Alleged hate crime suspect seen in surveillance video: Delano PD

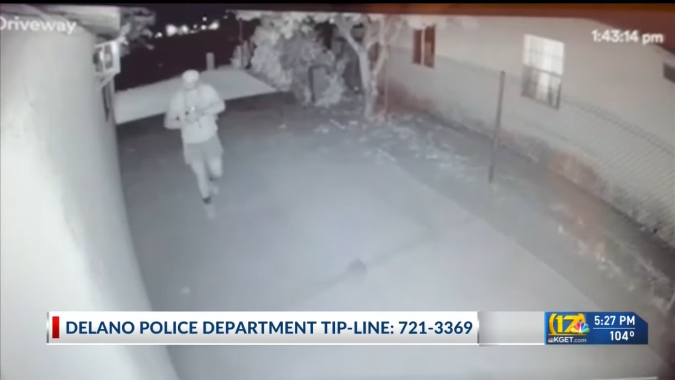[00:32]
If you recognize the man on your screen, you're asked to call Delano Police at 721-3369.